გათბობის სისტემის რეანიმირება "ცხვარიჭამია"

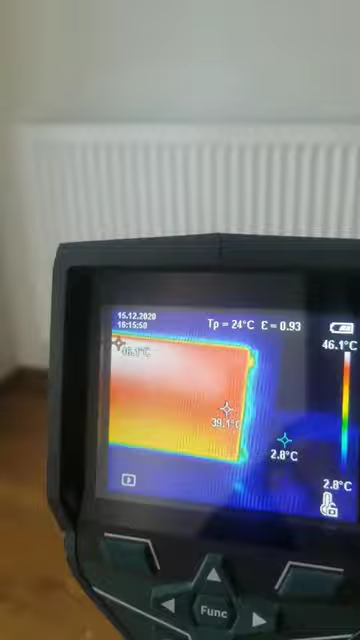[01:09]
On screen: spot 39.1°C, scale top 46.1°C, scale bottom 2.8°C
იმიტომ რომ არსებულ სისტემაში ნასოსის შემატება
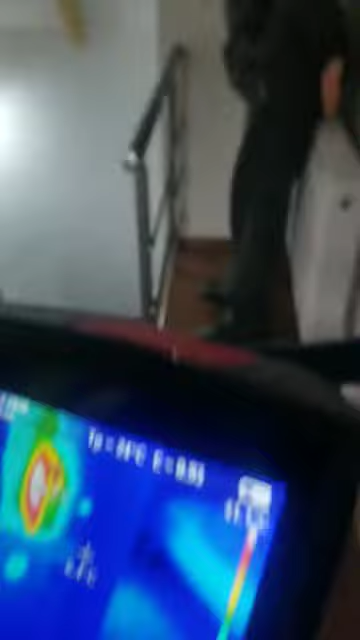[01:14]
აუცილებელია და გარდაუვალია, აქაც იგივე ნაირად ხედავთ, ხო? ერთი არეალი, ორი არეალი გამოტოვებული თანაგარქები.
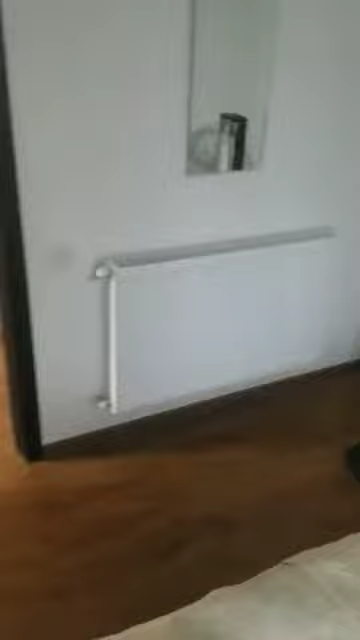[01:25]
ვიტრაჟებიდან და ამასობაში შემოსასვლაში რადიატორი, მაგრამ ამასობაში ეს რადიატორის საერთოდ გაჩერებული ქონა.
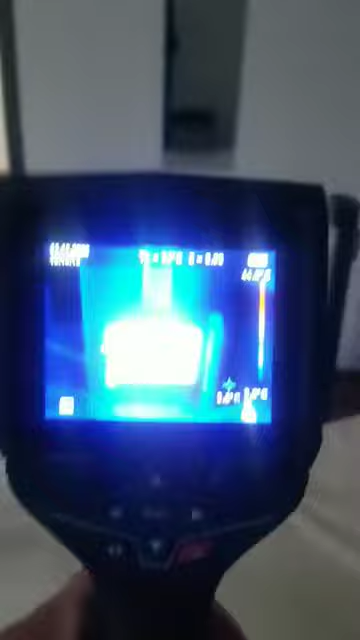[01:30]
და ეხლანდელი სურათით ის რაც ქონა და ის რაც გვაქვს.
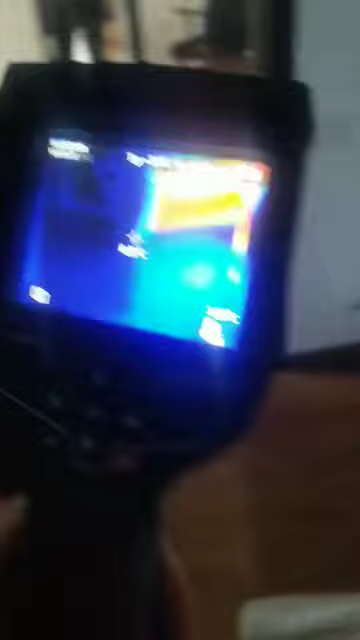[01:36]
ხედავთ ხო?
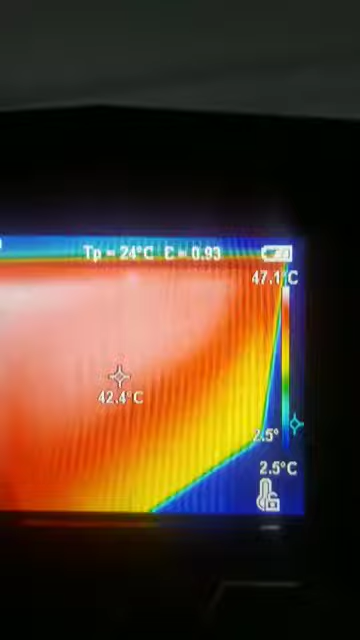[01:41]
On screen: spot 42.4°C, scale top 47.1°C, scale bottom 2.5°C
გადის რეჟიმზე ეს ყვით სიყვითლე იმას ნიშნავს პრინციპში რომ კიდე ქვემოთ რადიატორებს
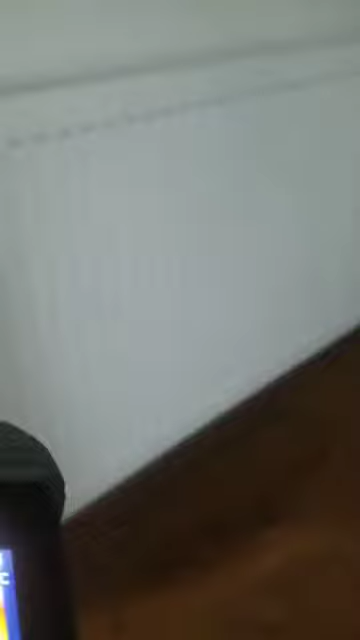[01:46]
შესაბამისად ხარჯს დამიხედვით დავაბალანსირებს და გასწორდება ისანიც.
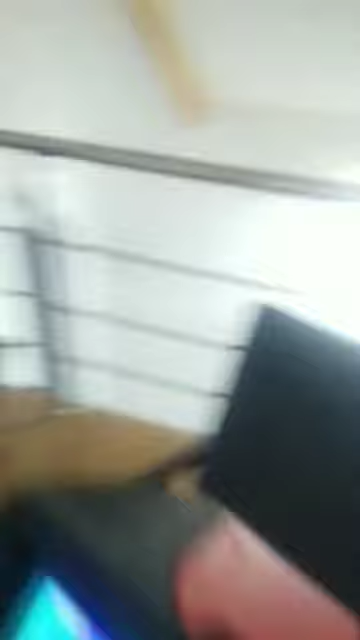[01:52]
ეს პირველი ამოსულში ან კოლექტორი კოლექტორული სისტემა გვაქვს ქვემოთ არის ამოსული.
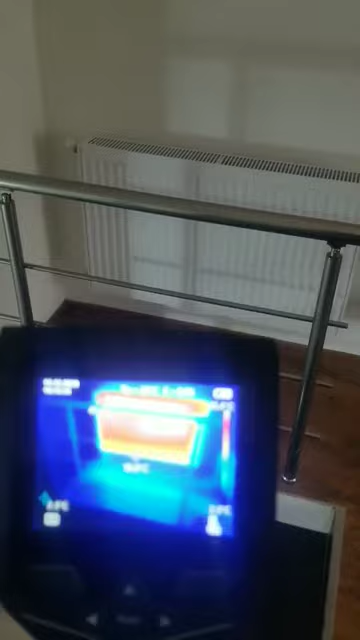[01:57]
და პირველი რადიატორი. მეორე სათავზე პირველი რადიატორი, ანუ ყველაზე ახლოში.
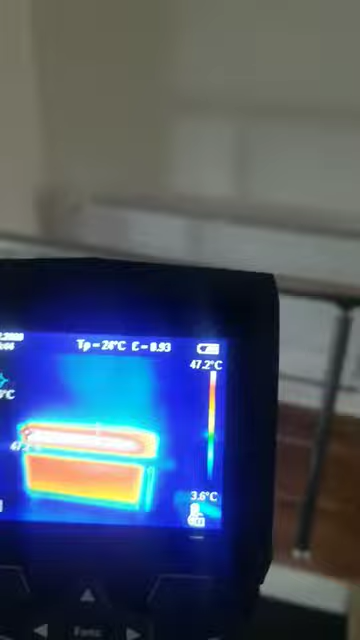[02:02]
On screen: scale top 47.2°C, scale bottom 3.6°C
ამიტომაც დეფიციტის გარეშეა. შესაბამისად ამას მოვაკდება,
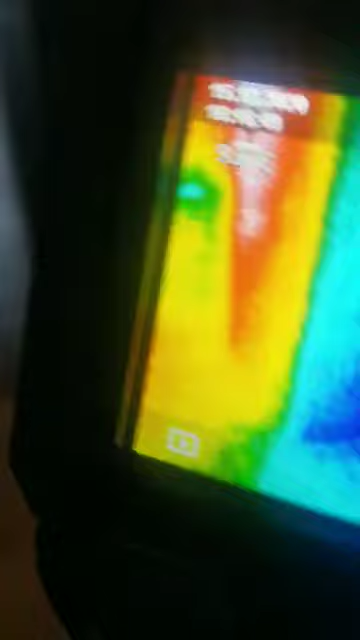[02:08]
ამას უკვე დაბალანსირება და მოემატება ზუსტად ისინი, რომლებიც გვაქვს დეფიციტში.
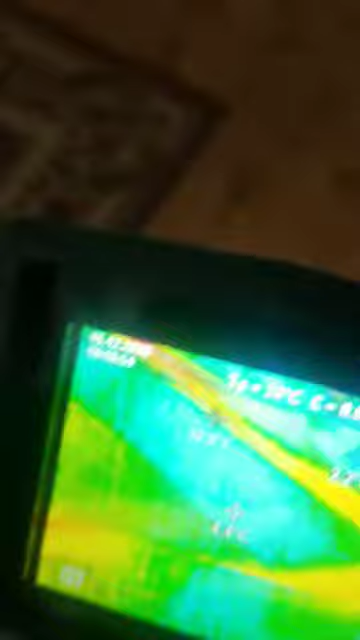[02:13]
აღმოჩენილია აქვე ეგრეთ წოდებული მაგისტრალები.
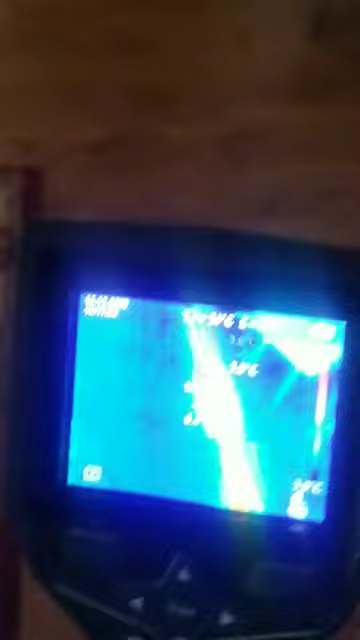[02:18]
და ეს კიდე წესოდინება სად არის? რა პირველთაა სისტემა პრინციპში გაშვებული სარემო და ამაში მიმდინარეობს ზუსტად ის მოსეს.